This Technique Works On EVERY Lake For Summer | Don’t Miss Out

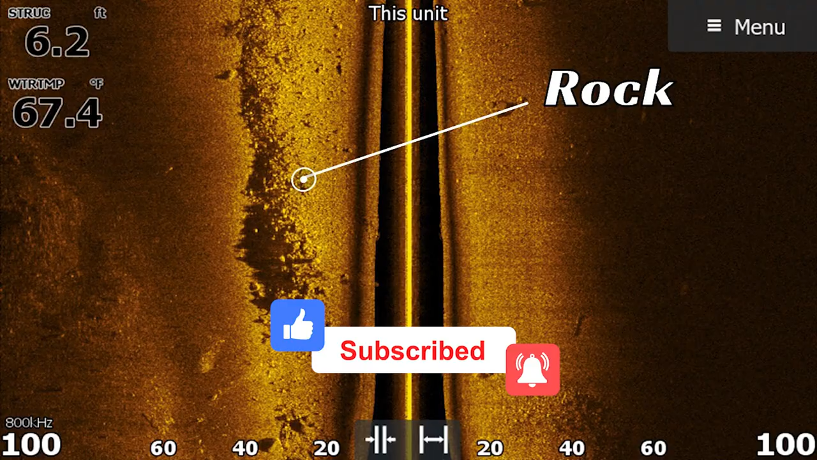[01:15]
On screen: water 67.4°F
it could be shell you're looking for these hard bottom
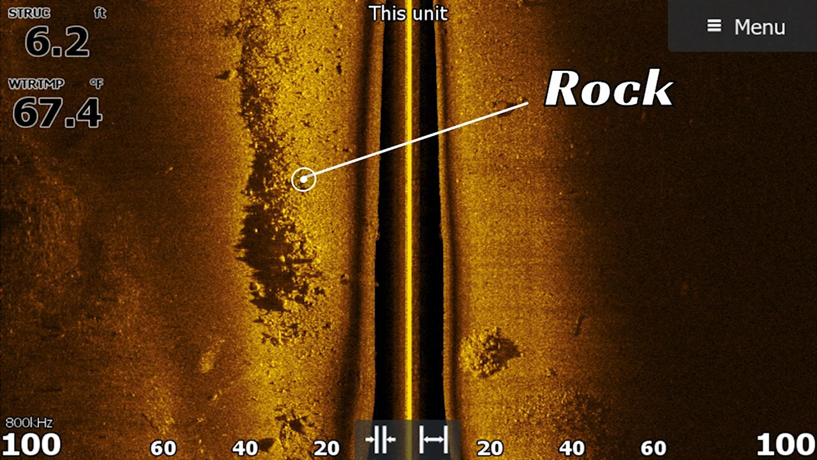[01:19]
On screen: water 67.4°F
areas to drag this on now i know with johnny's jig that he's came up with
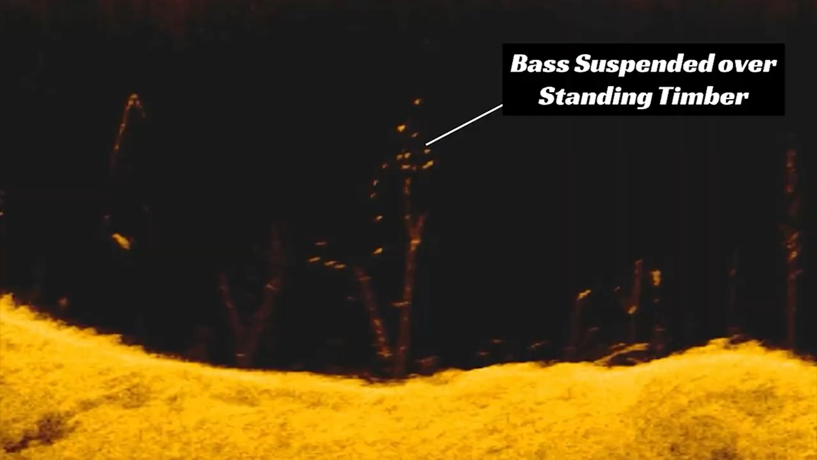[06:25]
open water chasing suspended fish and we're going to go into that how i've even swam these across brush piles i know right here this is the mega
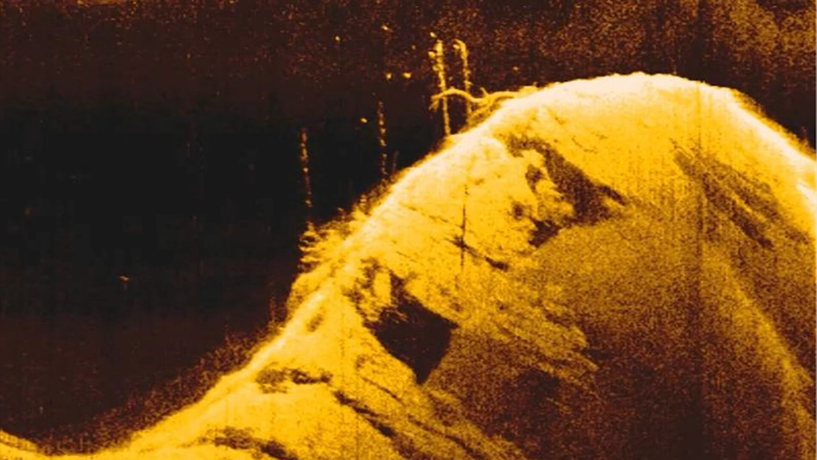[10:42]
but there's actually timber right here as well okay so
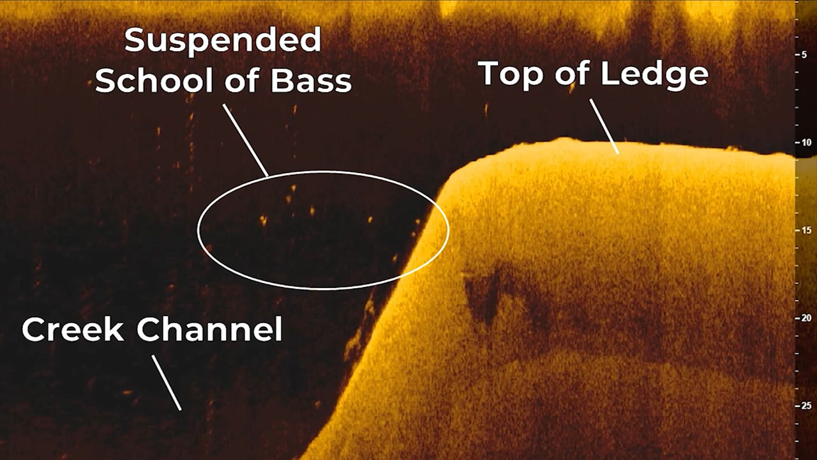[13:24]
let's say you're not getting bit here and the fish uh that are here are just suspended on the ledge and that's when a hair jig can trigger some big fish to bite so